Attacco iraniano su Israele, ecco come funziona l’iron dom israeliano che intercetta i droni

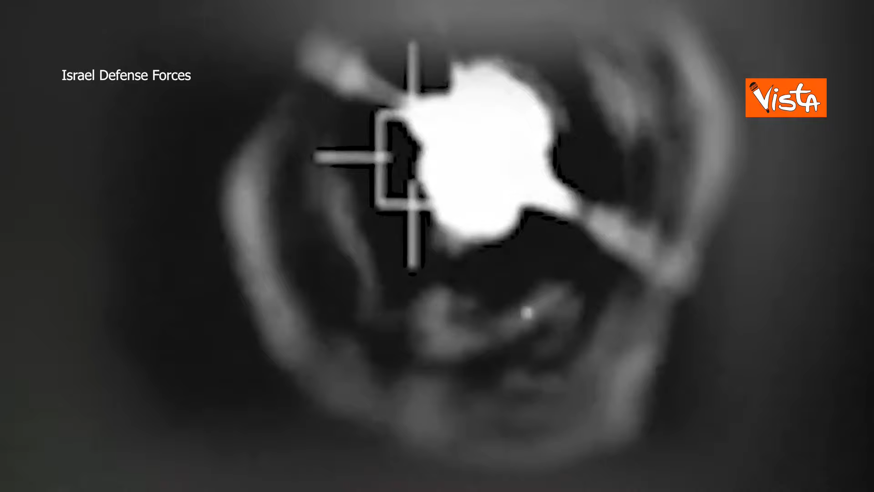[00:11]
יש פגיעה. יש פגיעה משתיים, המטרה עובלה. לא נחלה. ארבע שיגר על המטרה המזרחית ביותר.